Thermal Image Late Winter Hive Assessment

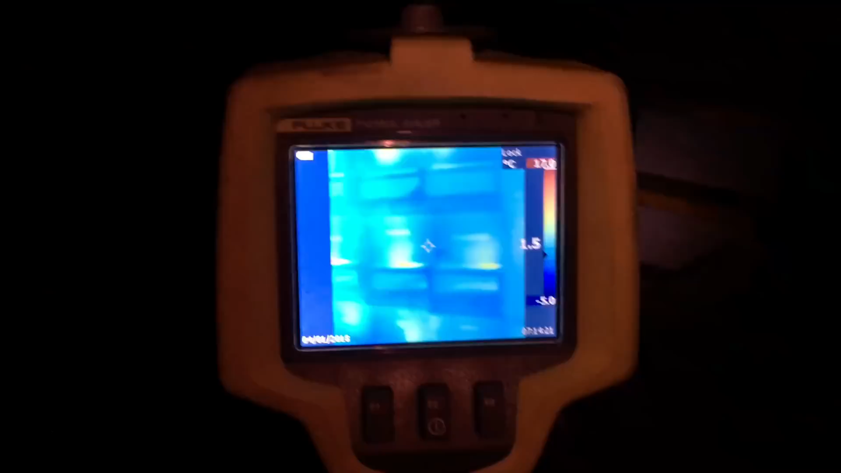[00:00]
On screen: scale bottom -5.0°C
so I got the heat signature gun I'm in
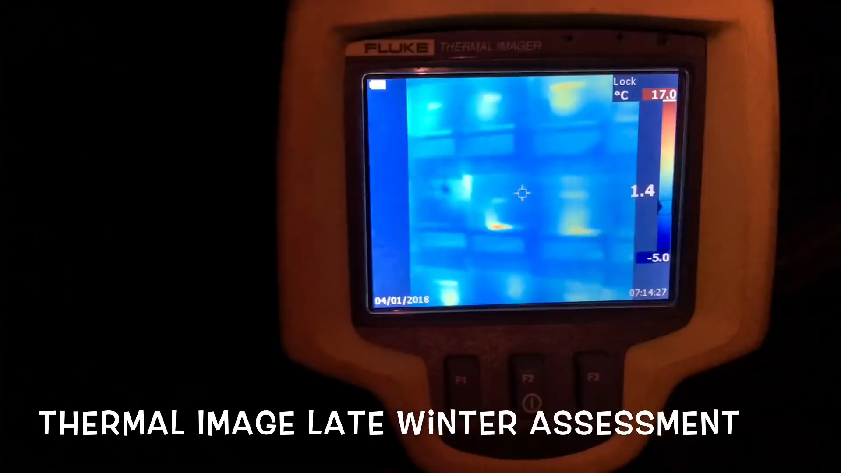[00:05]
On screen: scale top 17.0°C, scale bottom -5.0°C
the shed right now just just walking the aisles to see what I actually have in these boxes
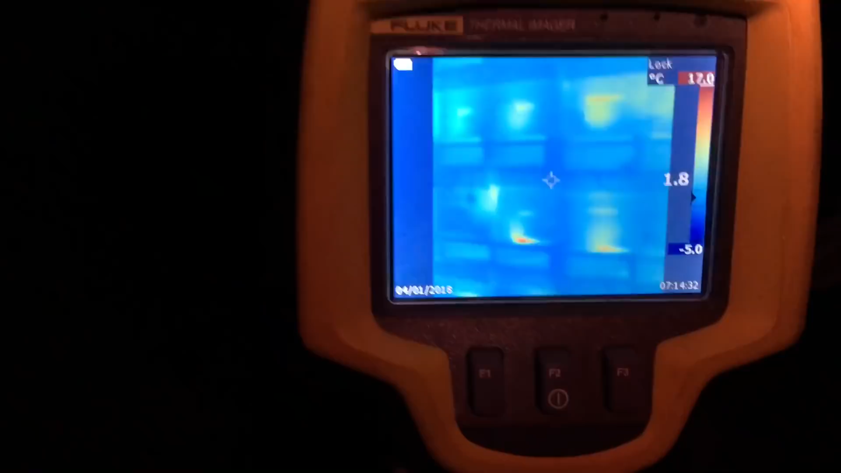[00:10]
On screen: scale bottom -5.0°C
I've taken a little bit of time to calibrate this the heat signature so I can make sense
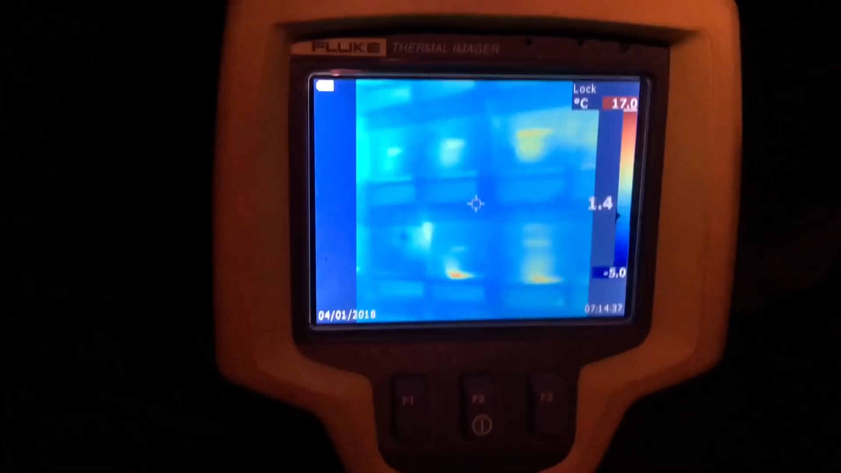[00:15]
On screen: scale top 17.0°C, scale bottom -5.0°C
of what I'm seeing so basically I'm just gonna walk the aisles and show you what I'm
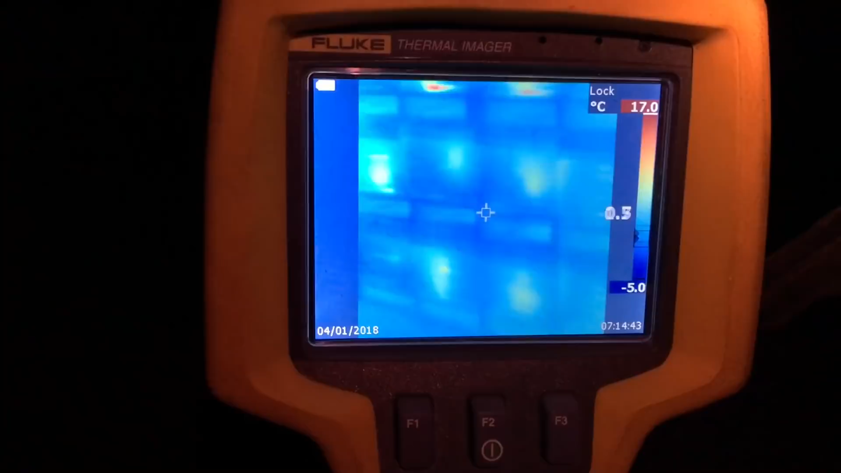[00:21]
On screen: scale top 17.0°C, scale bottom -5.0°C
seeing here I'm not seeing too many dead ones which is good as you can see in the screen you can
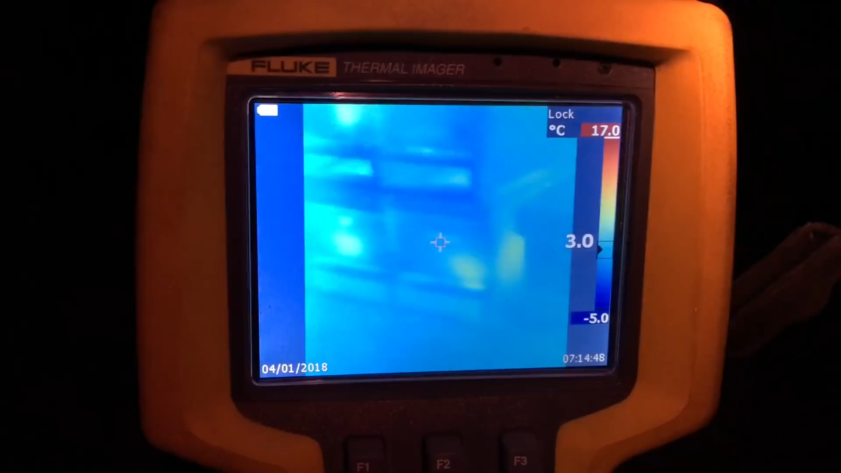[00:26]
On screen: scale top 17.0°C, scale bottom -5.0°C
pretty much see the signature of every cluster so
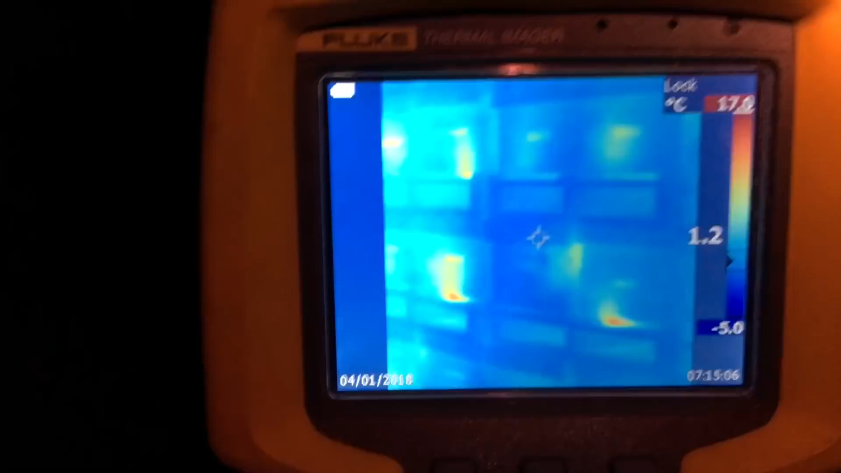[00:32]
On screen: scale bottom -5.0°C
I'm just gonna walk the aisles just to just to see if I can count how many dead ones I have just for an example here
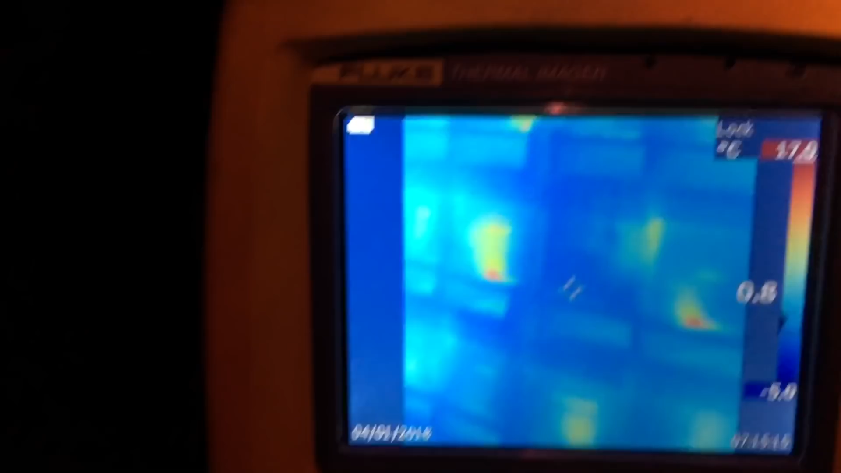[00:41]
let's say this
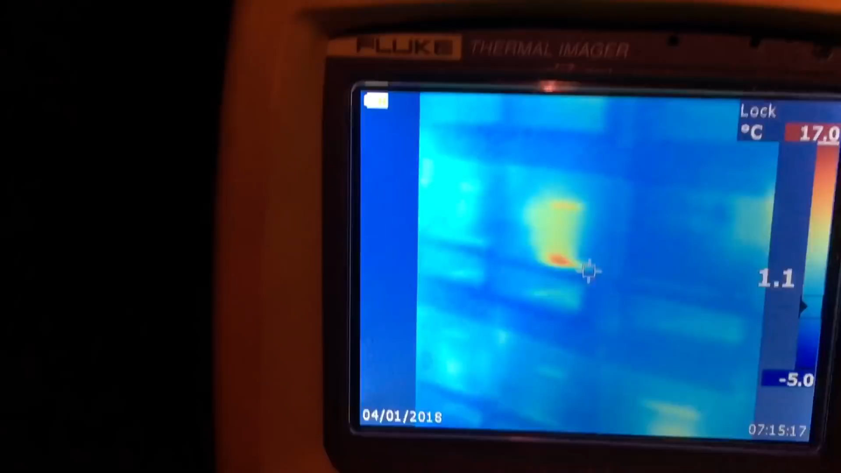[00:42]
On screen: spot 1.1°C, scale top 17.0°C, scale bottom -5.0°C
one right here that is obviously a small little cluster tucked up in the corner probably not very viable whereas these ones
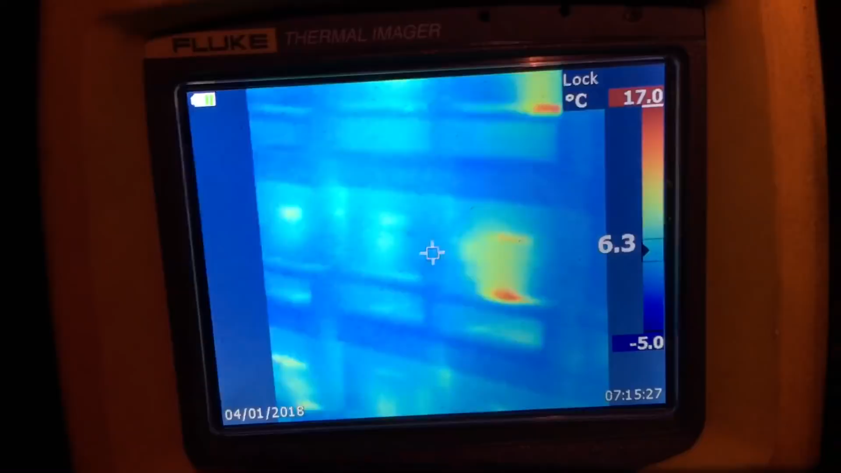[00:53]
On screen: scale top 17.0°C, scale bottom -5.0°C
along the way show like a substantial amount of heat given off the center
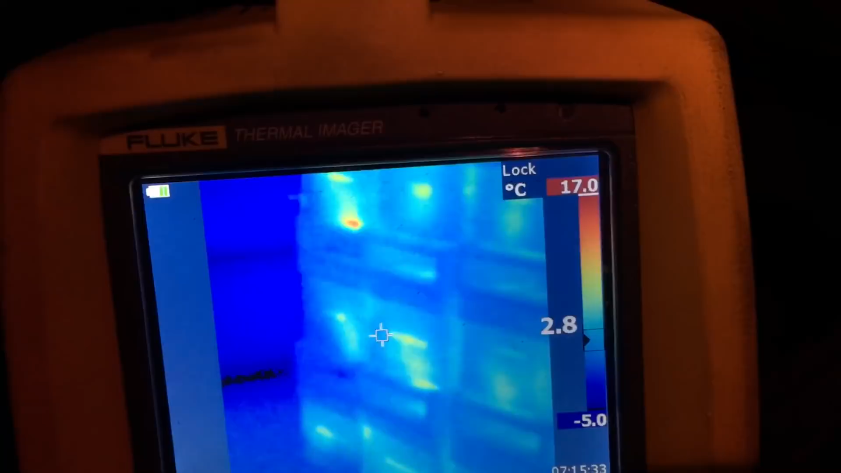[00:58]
On screen: scale top 17.0°C, scale bottom -5.0°C
of the body so I would count those as probably viable
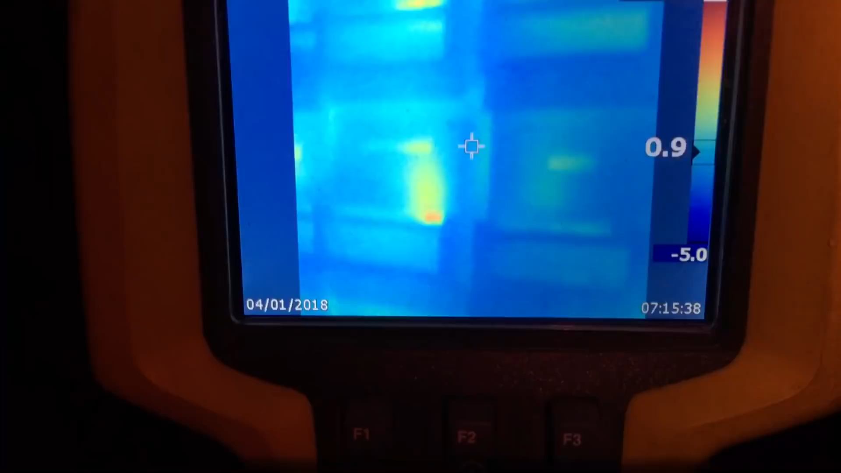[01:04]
it's kind of neat and you know the last couple days I've been getting the impression of these hives being dead because
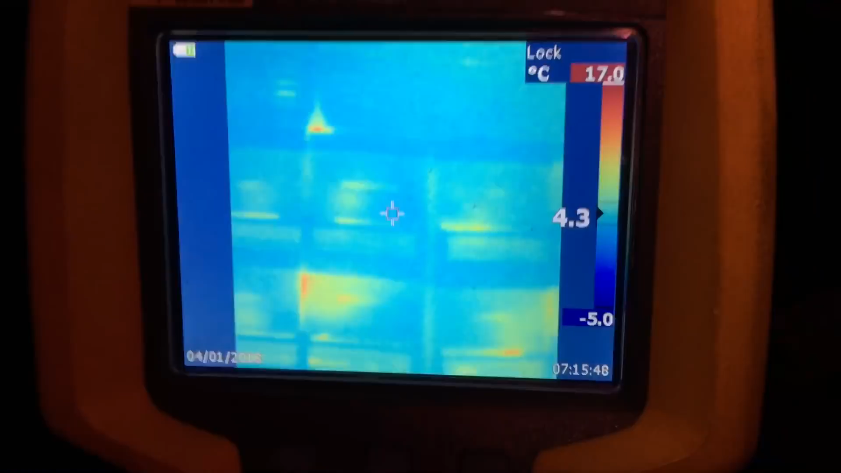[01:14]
On screen: spot 4.3°C, scale top 17.0°C, scale bottom -5.0°C
I can't see them and just because I can't see them doesn't mean there isn't any cluster in there see there's what dead one right there see how that's showing a blank spot there's no heat signature on that hive
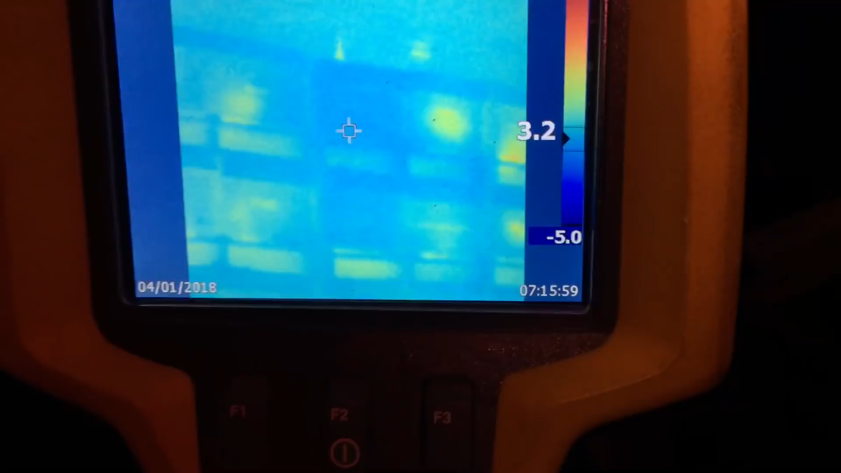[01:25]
at all whereas the ones beside it this one might be a little bit smaller too
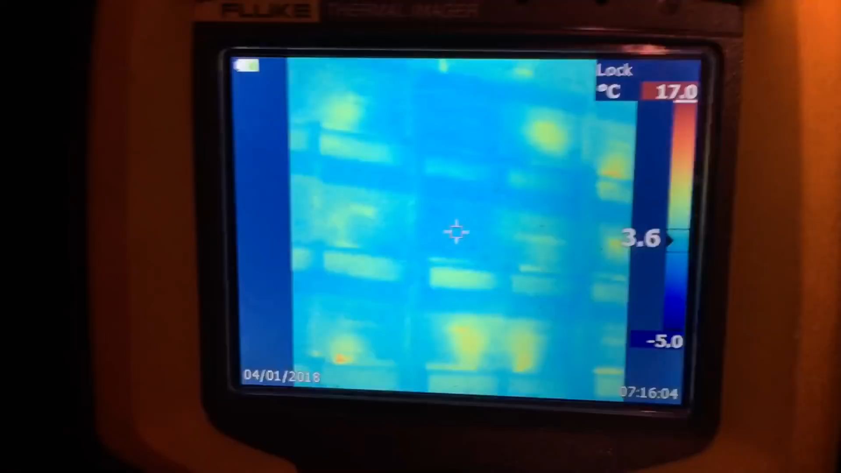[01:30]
On screen: spot 3.6°C, scale top 17.0°C, scale bottom -5.0°C
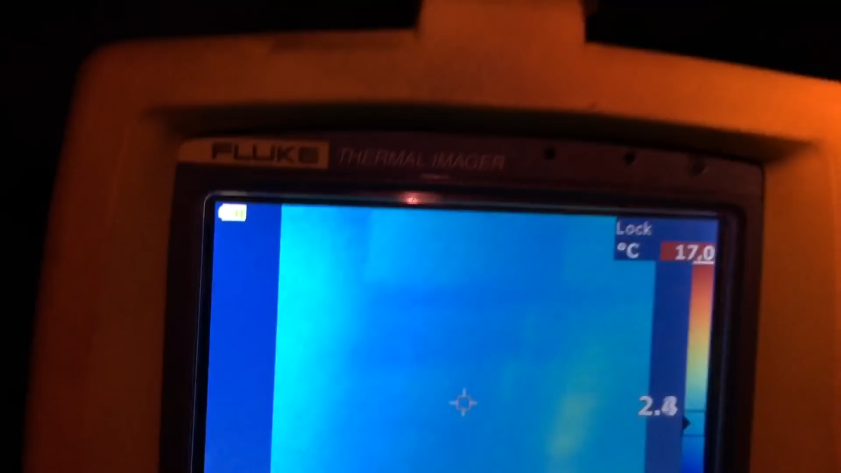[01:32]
On screen: scale top 17.0°C
so we'll walk up to this next row
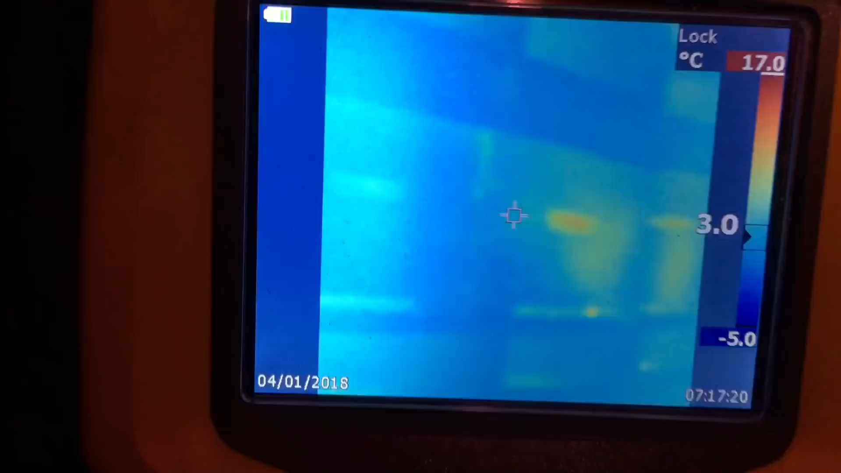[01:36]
On screen: scale top 17.0°C, scale bottom -5.0°C
look down it and the impression I get looking down this aisle is